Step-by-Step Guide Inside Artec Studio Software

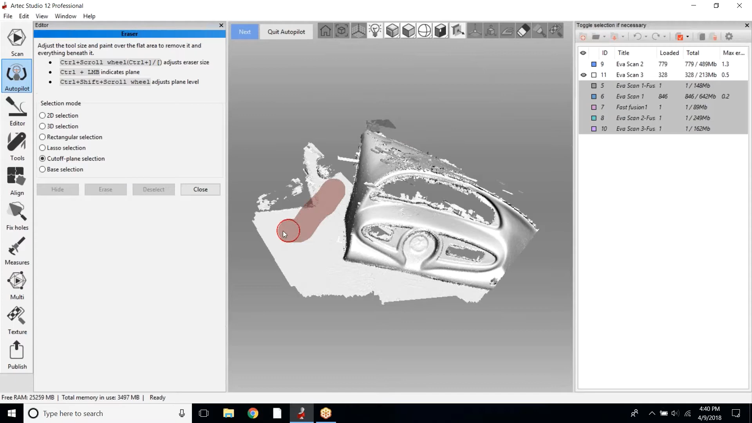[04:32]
So we'll click Erase, and then we'll do our cutoff plane selection one more time, just to get the space out of here.
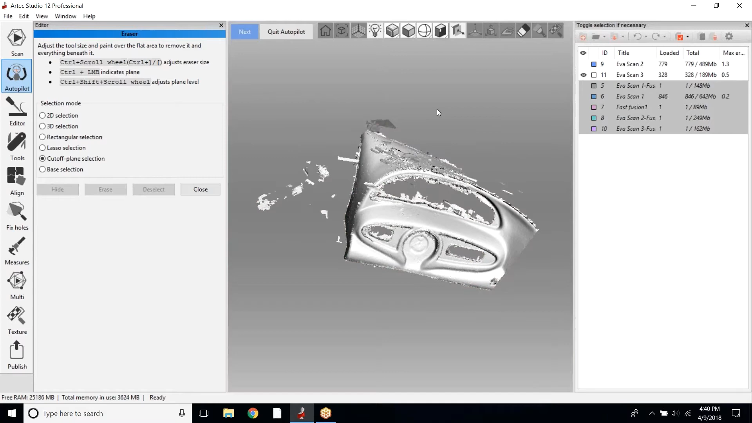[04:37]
All right, scroll that up through, click Erase. And this is just a rough scan.
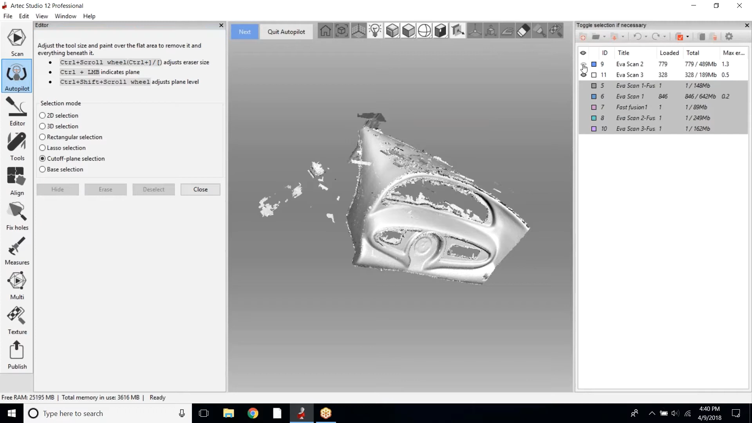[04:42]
There's going to be some noise showing, but this will clean up pretty quick in the next couple steps. So we'll click Next. For the alignment, the software will always try to do the alignment first on its own. If the alignment fails, then all you do is a simple three-point alignment just to get those scans snap together. Then it can continue on with its processing algorithm.
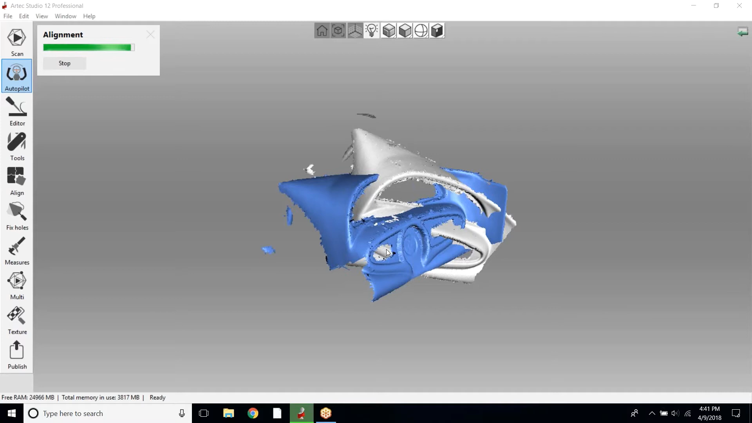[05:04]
So let's see if it gets it.
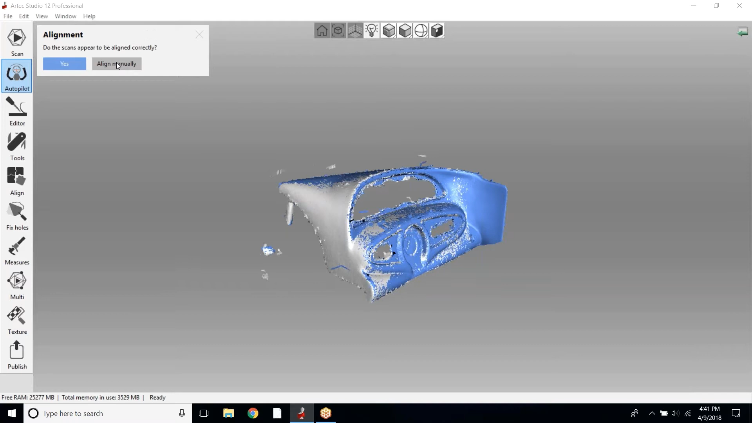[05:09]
And it did, but I'm still going to show you how to manually align just for the purpose of the demo.
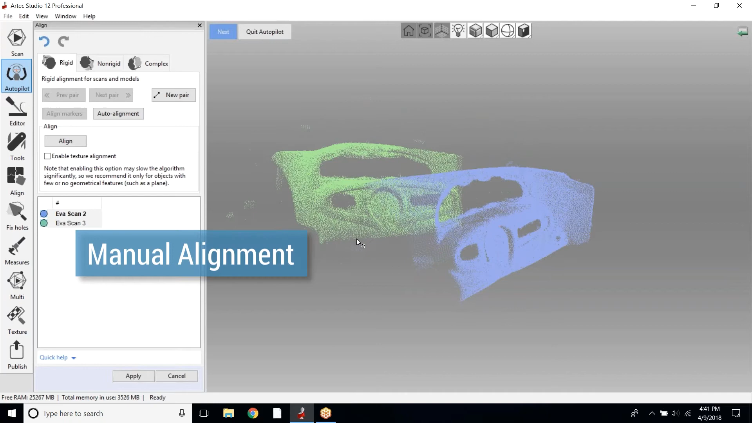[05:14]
So if the software was not able to align the scans together,
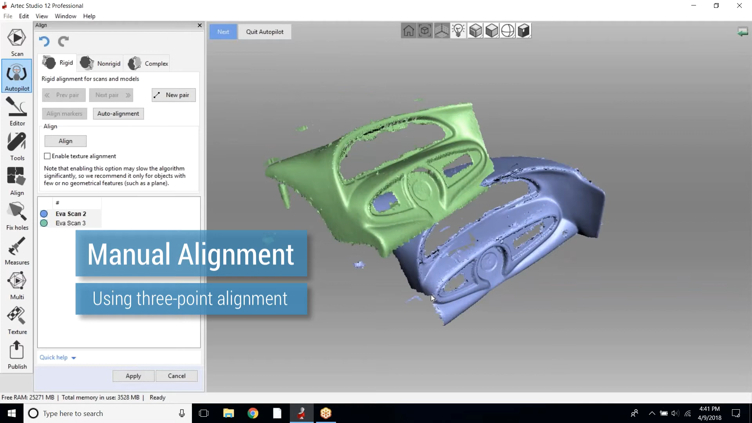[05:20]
this would kind of be an orientation like they were before. It's very simple. This three-point alignment, it is manual, but it does not have to be exact.
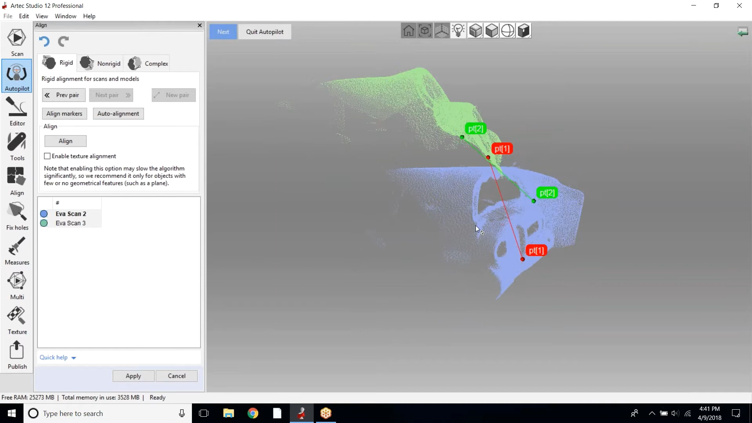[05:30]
The nice thing about this alignment is that you can just use just kind of similar geometry,
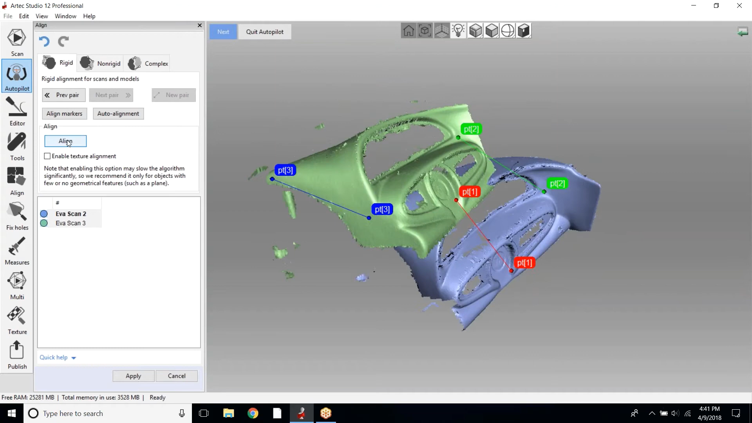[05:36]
but it doesn't have to be perfect just to get it together. So what this does, that happens kind of quick.
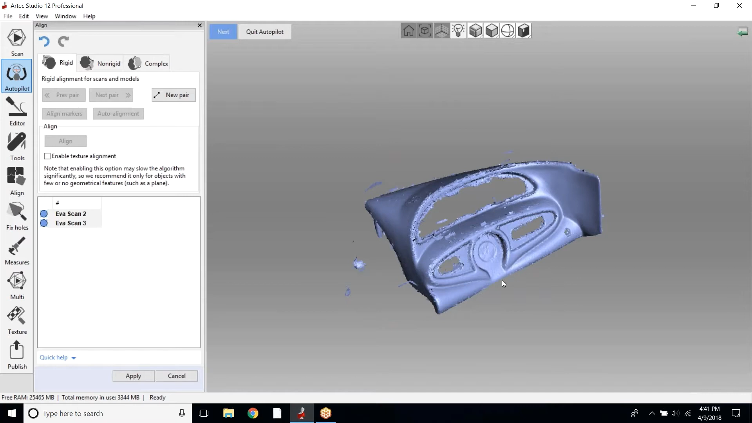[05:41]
Unfortunately, I can't really walk through that one just because it's so, or talk through that one because it's so quick, but it aligns the points together. Then once the points are close together, it'll snap and mesh together.